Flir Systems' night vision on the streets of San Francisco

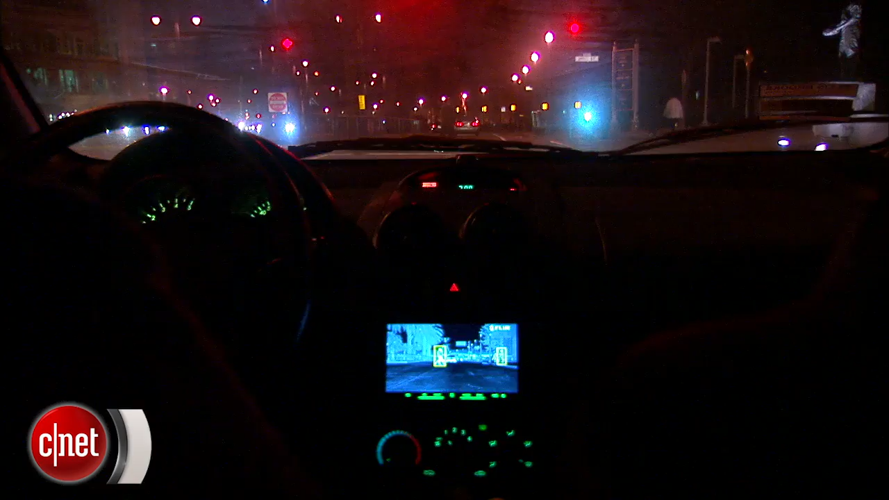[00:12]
For tonight's example I have the FLUR Pathfinder 2, an aftermarket night vision kit for cars.
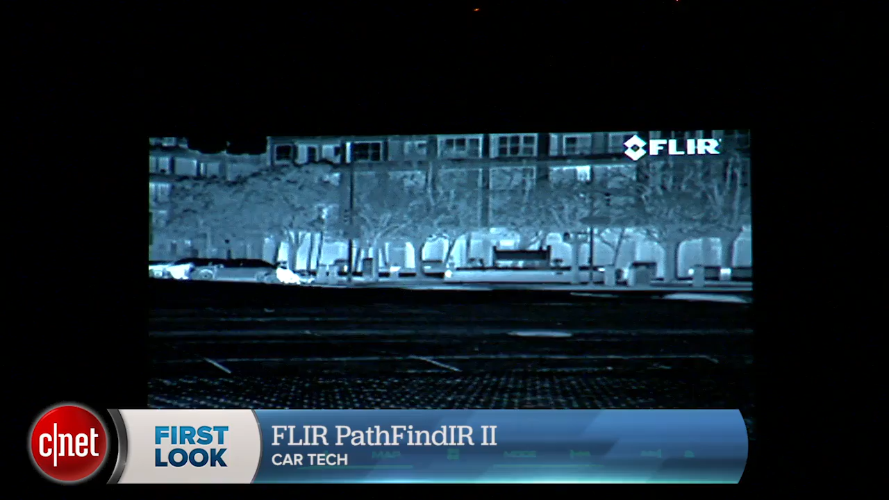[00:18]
Installed in our CNET Chevy Aveo here I have the thermal camera part of the Pathfinder system.
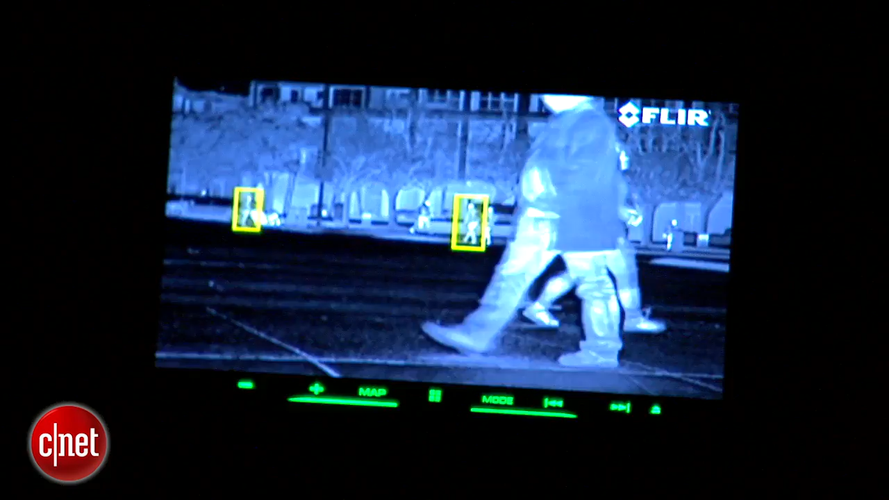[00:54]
The imagery is in black and white but it's also fairly distinct and it shows you a
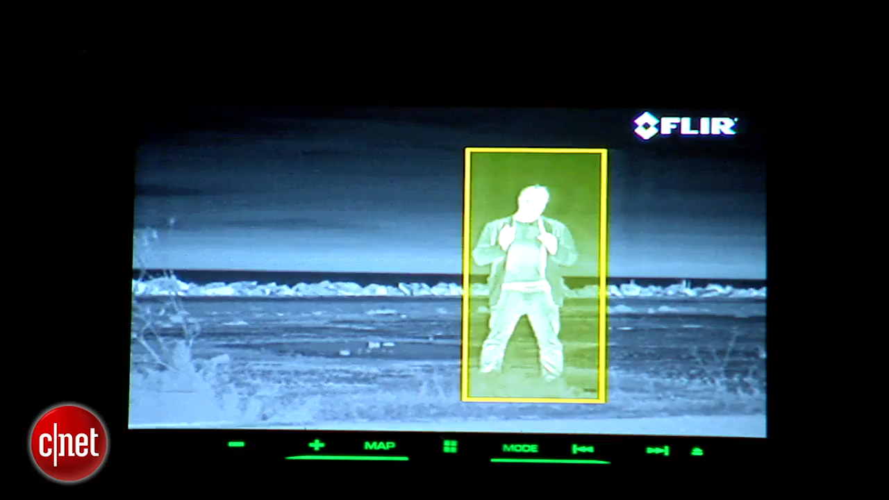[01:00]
lot of stuff you can't see with your naked eye through the windshield. It also draws these yellow boxes around me and any
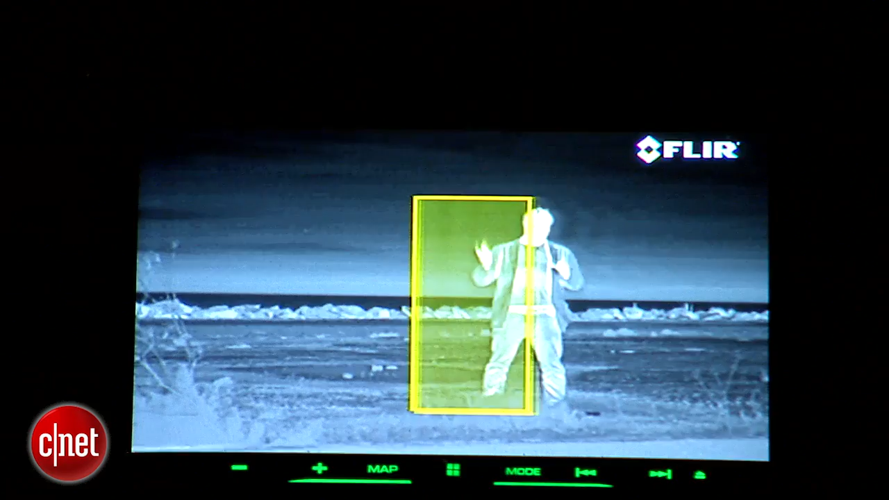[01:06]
other pedestrians that show up and it's supposed to also put boxes around bicyclists but I haven't seen it very effective with bicyclists.
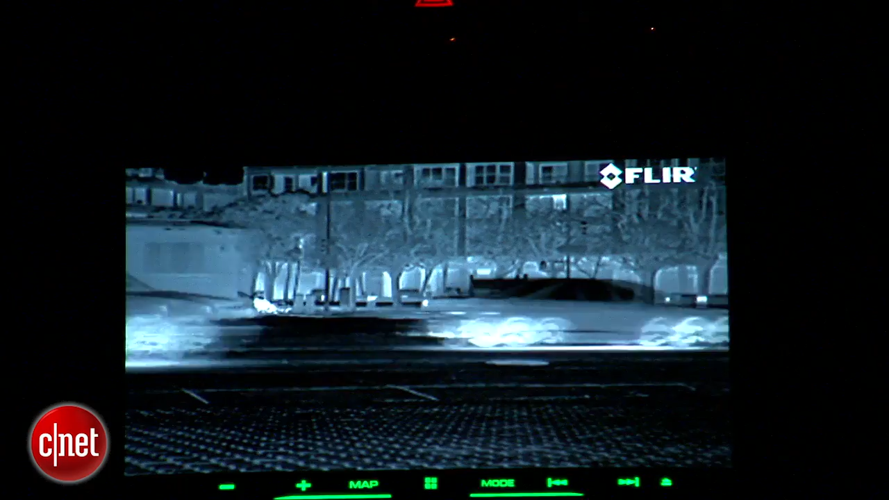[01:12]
It really doesn't seem to pick them out as well as it does pedestrians. Now obviously you're not going to want to look down at this monitor all the time while you're driving but just a momentary glance down can be very helpful.